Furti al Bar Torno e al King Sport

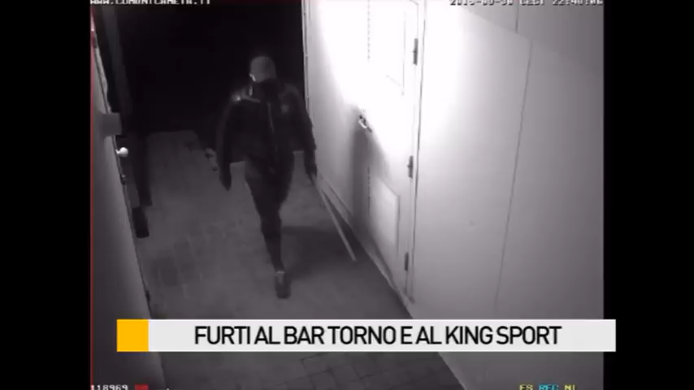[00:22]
Secondo i titolari si tratterebbe degli stessi malviventi, loro, travisati da un cappello con visiera, uno scaldacollo e guanti. Dopo aver fatto un accurato sopra il luogo, girando più volte attorno al locale, hanno deciso di prendere a colpi di mazza il muro sul retro della struttura.